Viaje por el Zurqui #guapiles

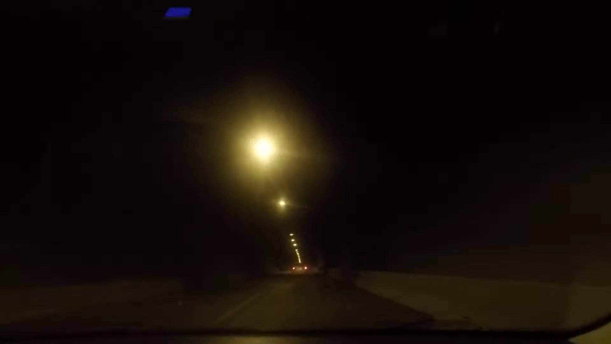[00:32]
Vamos aquí, este es el famoso túnel de Tuquí, como pueden ver. Simplemente es un videito así, random, que queremos grabar un caminito Aguapiles y todo lo demás. Un videito rapidín. Ustedes van a ver todo este trayecto Aguapiles desde que sentamos, después de que pasamos el peaje hasta que nos vemos para la casa. Normal.